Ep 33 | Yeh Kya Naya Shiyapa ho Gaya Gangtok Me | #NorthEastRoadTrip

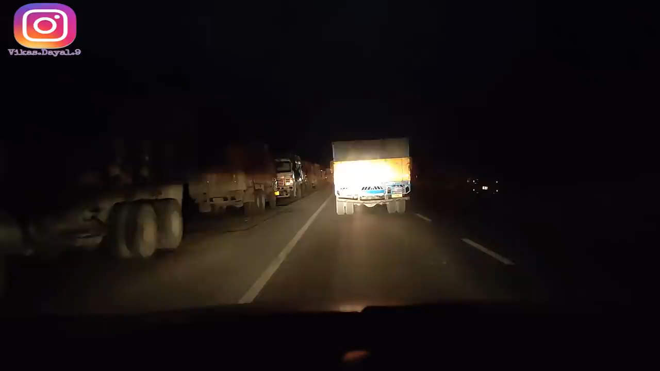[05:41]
So we'll be taking a right turn towards Siliguri.
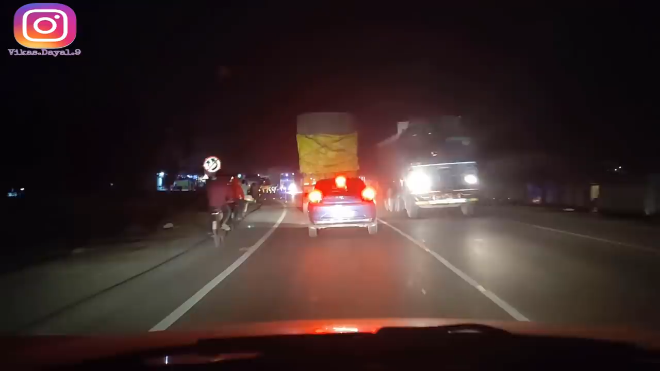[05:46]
Basically
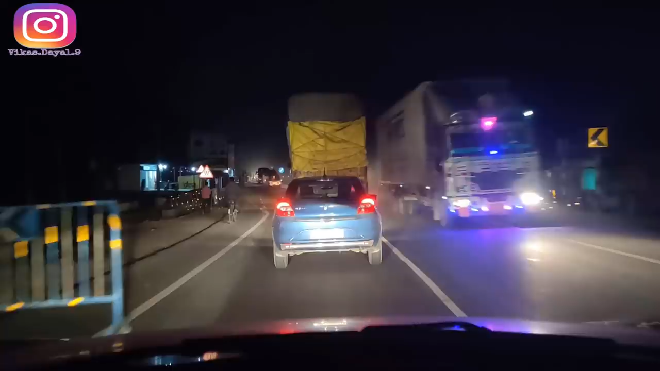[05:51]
NH 17 पे right turn लेंगे, आगे बता रहा है 130 meters पे। अब last time जब हम Siliguri आए थे तो Google ने हमें एक ऐसे नहर वाले रास्ते में ले गई थी shortest route बोल के,
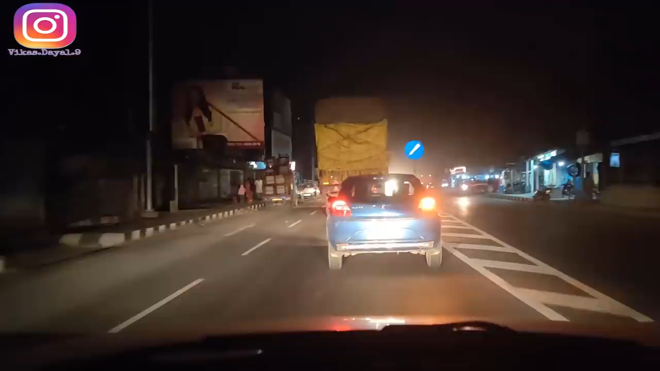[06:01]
तो अब don't know, but देख रहे हैं कि गाड़ियाँ भी एक दो मुड़ रही हैं, तो अपन भी मुड़ जाते हैं, राम भरोसे तो चल ही रहे भाई।
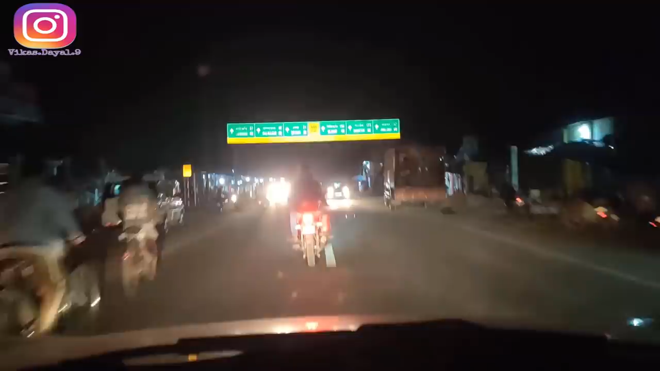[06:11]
तो अभी Siliguri 103 किलोमीटर दिखा रहा है, गैंगटॉक इज 173। तो हमारा जो GPS लोकेशन है उसके हिसाब से भी 165 किलोमीटर है अपने होटल का, तो ठीक है इसी रास्ते पे चलना है।
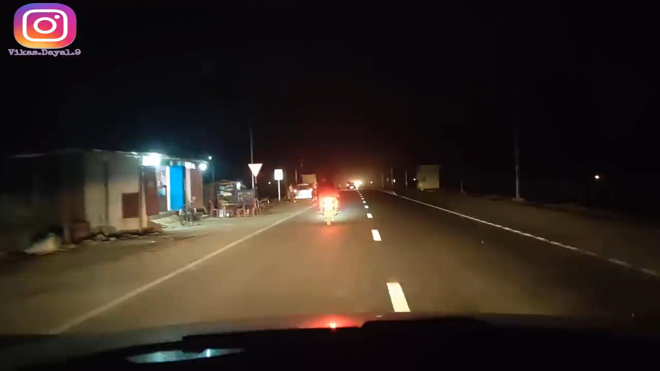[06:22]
क्या भाई NH है? हाँ NH 17।
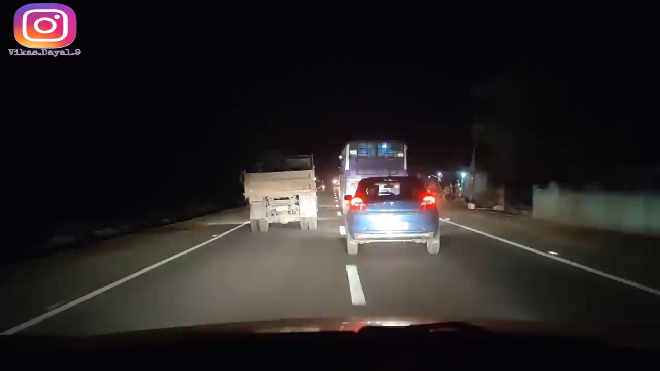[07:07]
लेकिन हम मजाक कर रहे हैं यार, रोड अच्छे है, बीच में हंसी मजाक मजाक या मजाक उड़ाने में ना स्पोर्टिंगली लेना चाहिए, आप मजाक उड़वाओ भी मजाक करो भी तो उससे ना एनर्जी बनी रहती है, क्या बोलते हैं भाई? बिल्कुल, लाफिंग इज द बेस्ट थेरेपी।
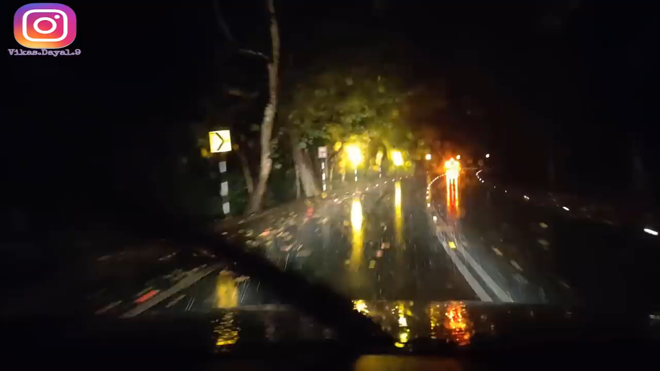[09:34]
तो आप रोड पे देखो सारे पत्ते गिरे हुए हैं, इतना खूबसूरत, ऐसा लग रहा है जैसे स्विट्जरलैंड में गाड़ी चला रहे हो, बारिश तेज, रोड पे ब्राउन पत्ते एंड रिफ्लेक्टर्स पे जब रोशनी पड़ रही है
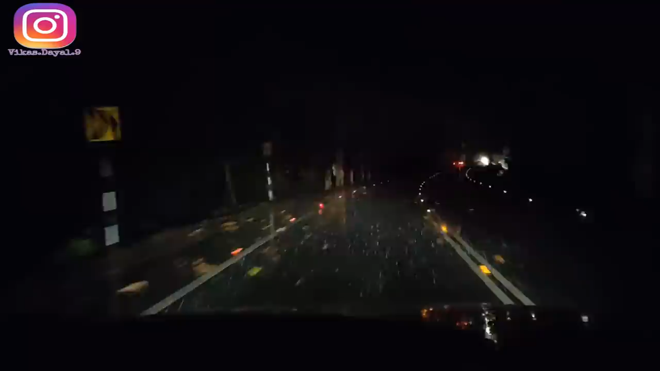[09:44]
इतना अमेजिंग फीलिंग आ रहा है ना बॉस, इतना अमेजिंग, मतलब क्या चाहिए था यार, एकदम जंगल के बीच में दोनों साइड पेड़ और पूरे रोड पे पत्ते गिरे हुए, अमेजिंग।
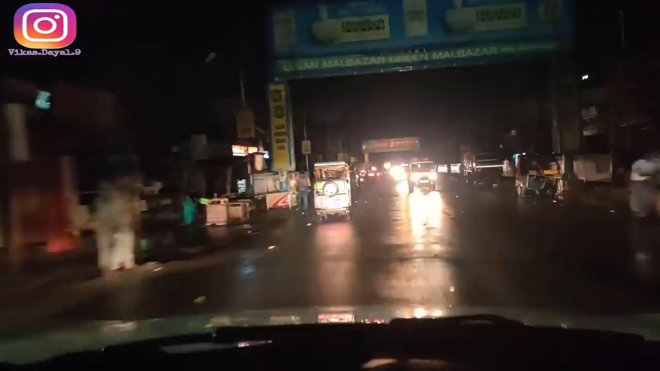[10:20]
ग्रीन से जो अपना डिस्टेंस है 118 किलोमीटर है, अमेजिंग, अभी बारिश का मजा लिया हमने, एंड यहाँ पे रोड्स अच्छे हैं, वाइड हैं,
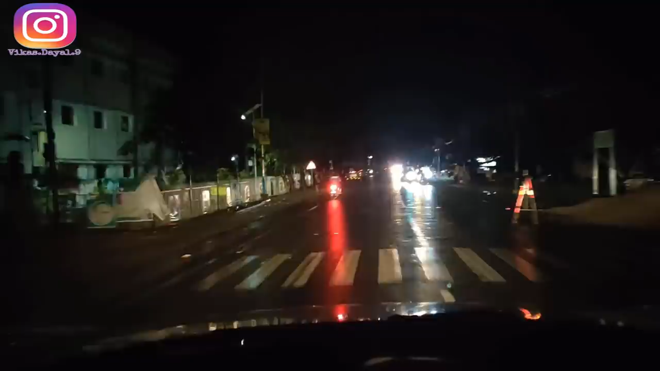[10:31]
रोड भींगे हुए तो ज्यादा अच्छी फुटेजेस आ रहे हैं तो हमें तो बस फुटेजेस चाहिए भाई, अदरवाइज नॉर्मल में तो मजा नहीं आता ना, नहीं, वो थोड़ा भीगा हुआ ऐसे भी अच्छा लगता है। अरे यार ये मिलिट्री की ट्रक इसमें घुस गई है,
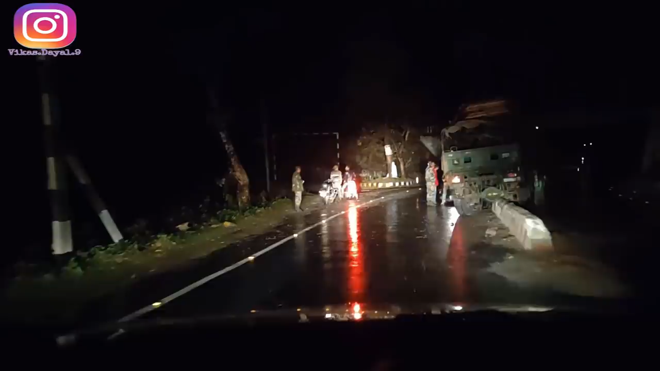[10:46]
ओह आई होप एवरीबॉडी इज सेफ यार, ये बारिश।
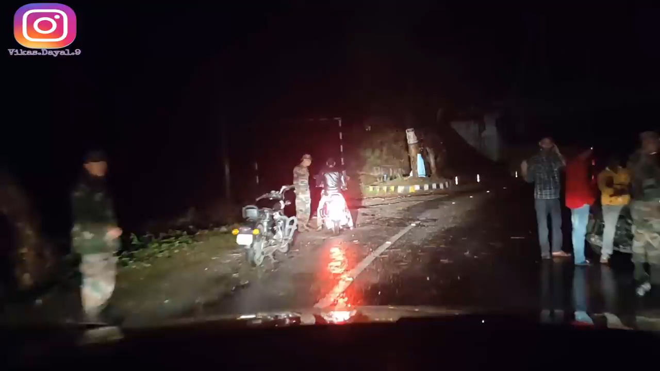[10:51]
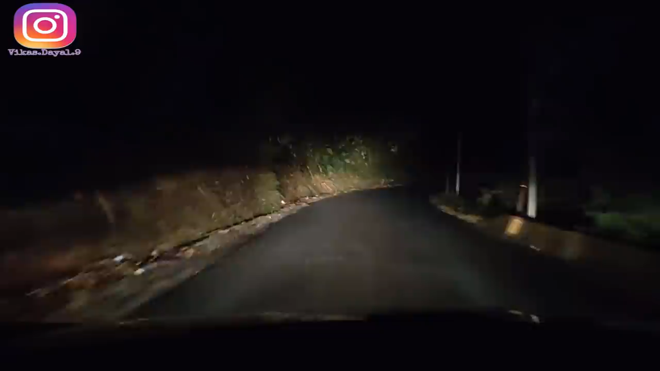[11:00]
भाई गजब पूरा माउंटेन्स कवर्ड है ना, ये साला दिन में आना था यार,
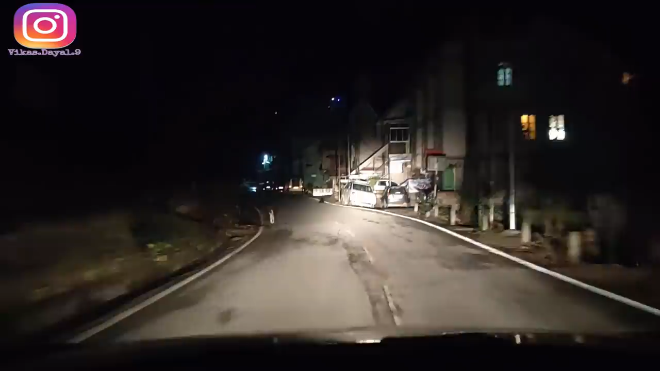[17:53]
ये देखो कितना रिस्की है, ये बैक करता हूँ मैं, थोड़ा फिर दिखाता हूँ।
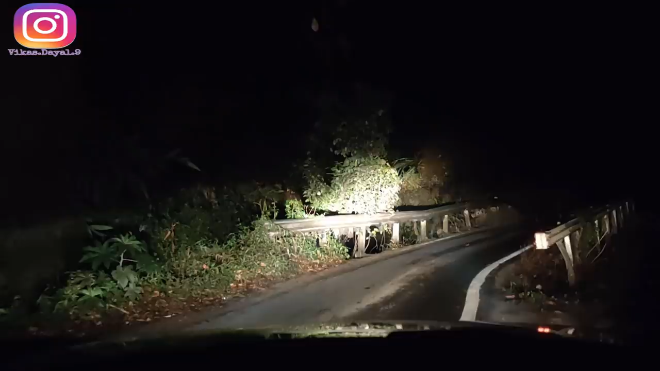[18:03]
अब ये टर्न के एग्जैक्टली बाहर ऐसा, सो भाई बहुत ज़्यादा कॉशियसली चलाना पड़ता है रात में तो, स्पेशली जब आपको दिखे नहीं।